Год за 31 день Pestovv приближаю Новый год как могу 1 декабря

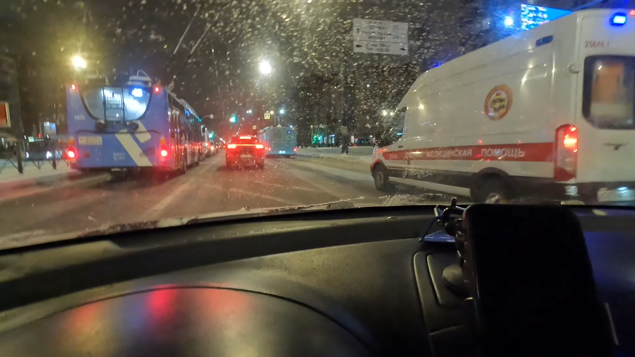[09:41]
Ну, здесь все нормально. Он едет по выделенке. Тут ладно. Скорая, ладно, там по выделенке имеет право с автобусом перемещаться. Наверное, кстати. Я, честно говоря, не знаю. Имеет ли скорая медицинская перемещаться право по выделенной полосе общественного транспорта? Интересный, кстати, вопрос. Посмотреть в правилах, что пишут по этому поводу. Не знаю, честно говоря. Сам не знаю.
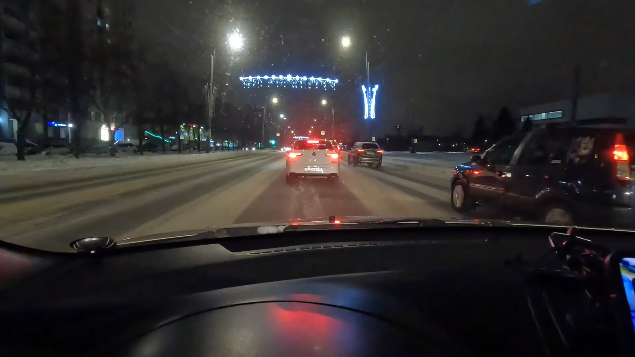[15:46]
По-моему это все-таки тряпочка вот на 32-ом. Или это снег?